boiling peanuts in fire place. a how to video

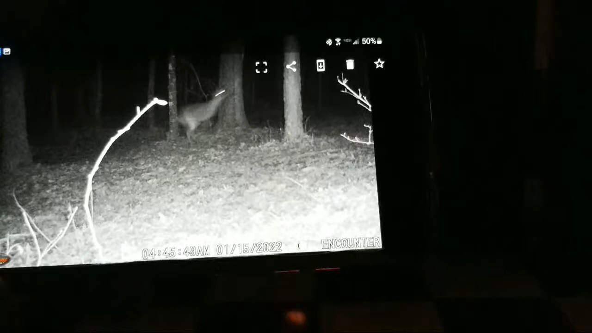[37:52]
It looks like to me it ain't got no front legs. It's got his head up against the tree. I don't know if they're trying to climb a tree or ran into it or what. That's one of my trail cam pics at 4:45 this morning. I hope y'all can see that good. But anyway, well, let's see.
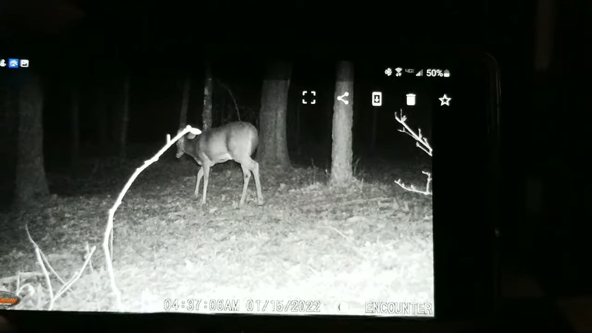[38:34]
But anyway, they're having fun down there in the wheat fields every day now.
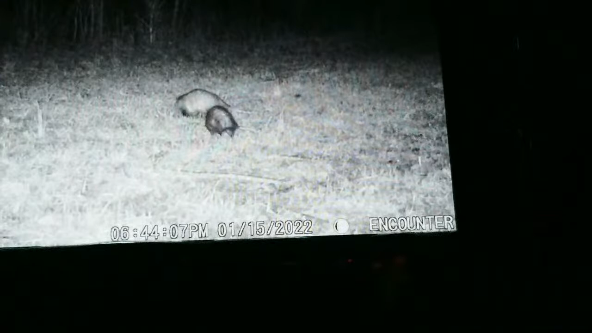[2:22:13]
6:44 my time. It's the central. Two possums. One of them's really dark. Well,